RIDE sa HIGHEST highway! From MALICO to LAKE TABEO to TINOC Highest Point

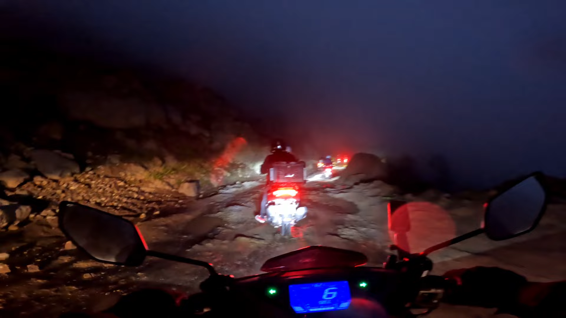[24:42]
Bukod sa dilim, ay naging challenge din ang mga landslide at sirang karsada na aming dinaanan.